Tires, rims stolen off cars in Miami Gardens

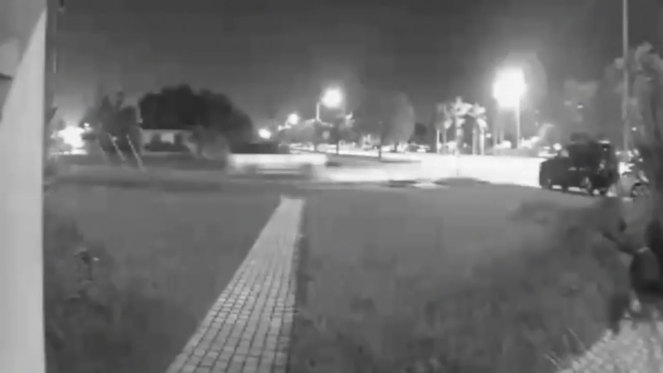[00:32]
Surveillance cameras in this Miami Gardens neighborhood catch what appears to be a white SUV speeding down Northwest 39th Court and across Honey Hill Drive.
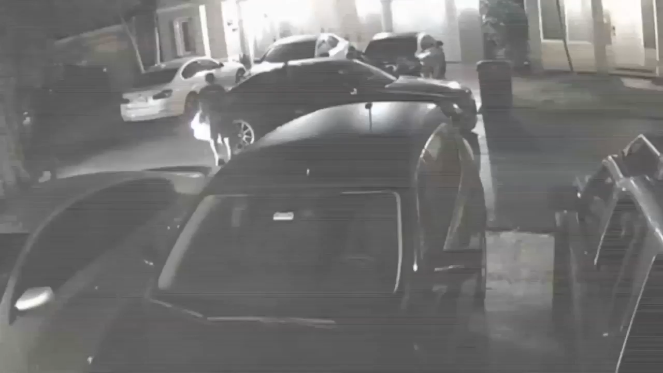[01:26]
Those crooks were caught on camera as well, rolling up in a four-door Mercedes to Southwest 162nd Avenue and getting to work.